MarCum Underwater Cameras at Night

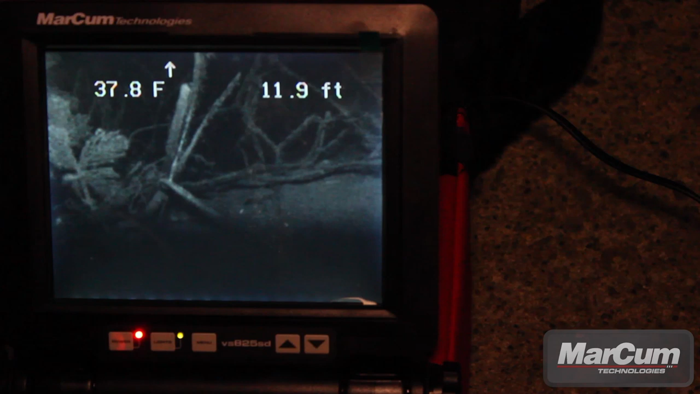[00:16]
It's 7 o'clock at night here on the Bay of Quinte, and it's just about time for ice.
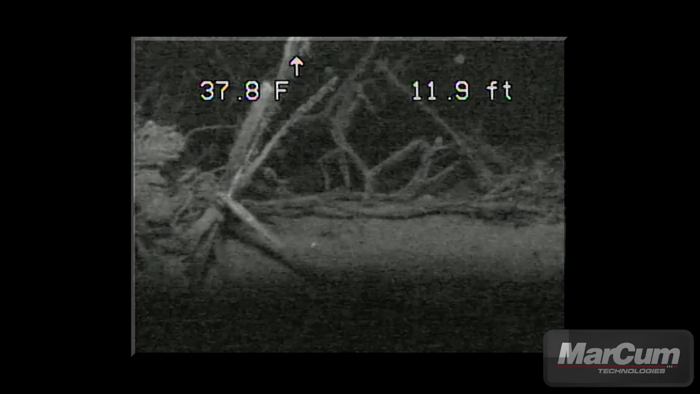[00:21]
As you can see, it's 37.8 degrees Fahrenheit, the water temp where my camera's set up right now in 12 feet of water.